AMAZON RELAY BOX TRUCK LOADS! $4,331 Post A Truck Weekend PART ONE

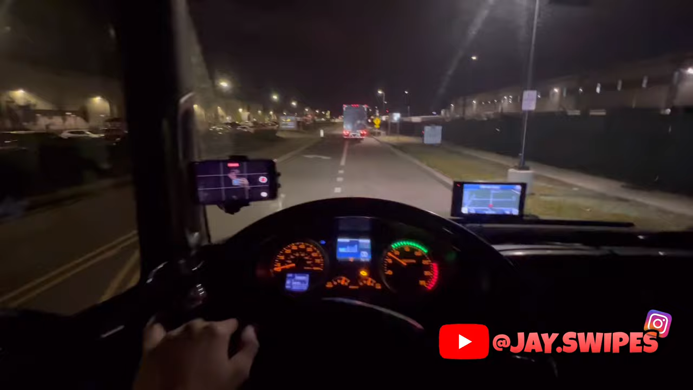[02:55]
We made it to Amazon. Now, I got to figure out how to go through the check-in process. I don't know what boy is doing here. All right, what is he doing? He's just there. And this is what the check-in looks like.